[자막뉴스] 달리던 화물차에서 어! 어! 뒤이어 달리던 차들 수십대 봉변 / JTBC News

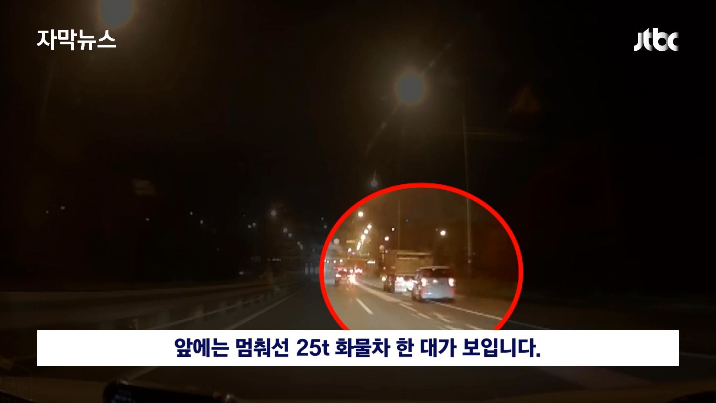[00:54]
이곳에서 어젯밤 10시 20분쯤 화물차 짐칸에 실려있던 철제 적재물 여러 개가 떨어졌습니다. 이 사고로 뒤따르던 승용차 24대의 타이어와 범퍼 등이 무더기로 파손됐습니다. 다행히 다친 사람은 없었지만 피해 차량이 많아 사고 수습 작업 등으로 40여 분 동안 교통 정체가 빚어지기도 했습니다.